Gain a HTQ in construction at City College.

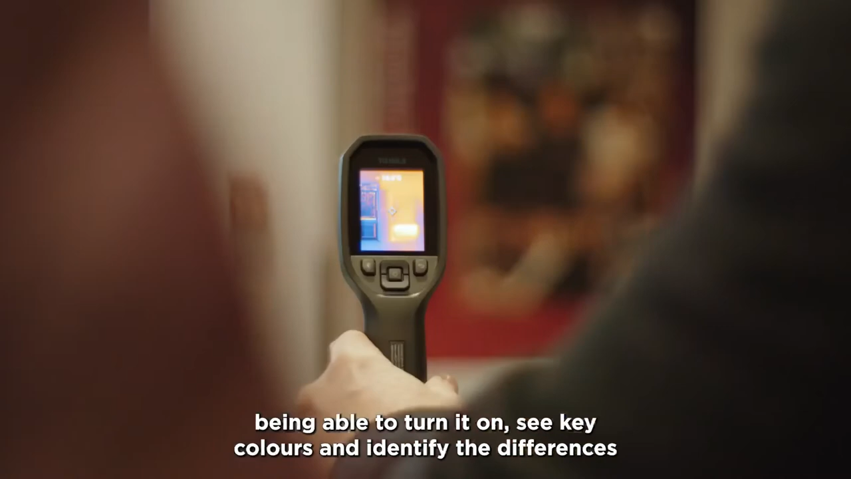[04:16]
see key colours and identify the differences between different materials.